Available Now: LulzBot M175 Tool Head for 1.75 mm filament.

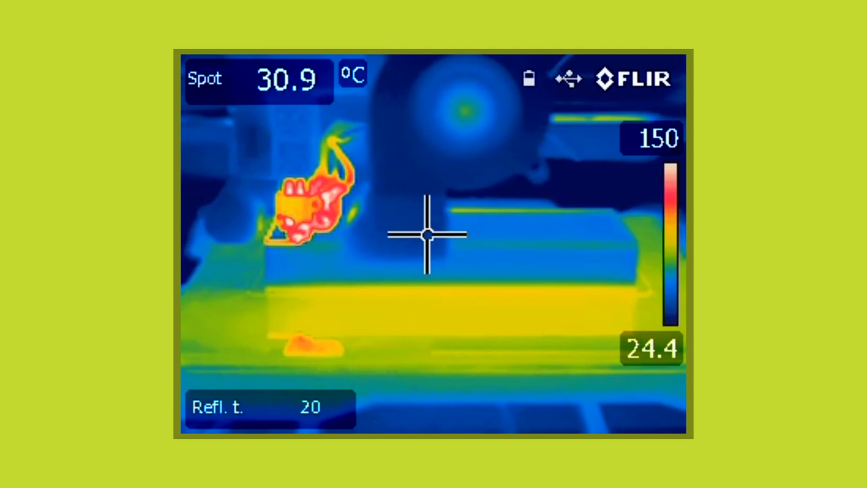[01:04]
On screen: spot 30.9°C
The lightweight hot-end provides superior heat-break performance.
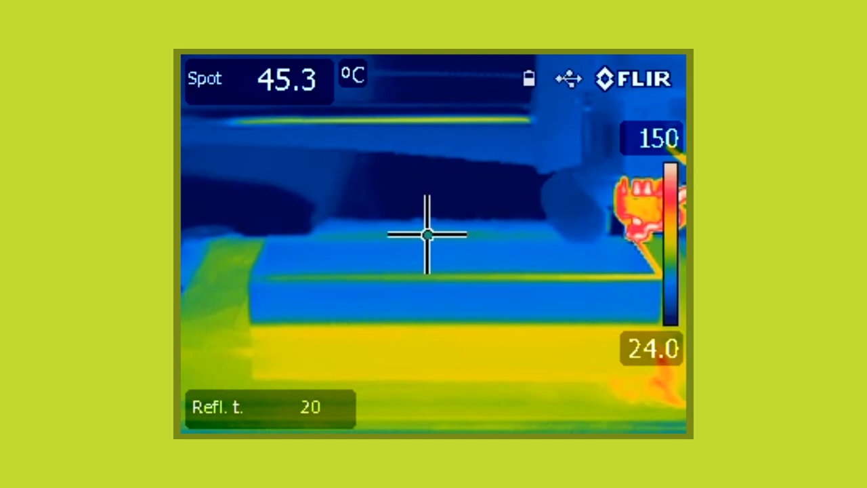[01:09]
On screen: spot 45.3°C
It conducts 85% less heat than a standard threaded heat-break. The small hot-end mass allows for more rapid motion.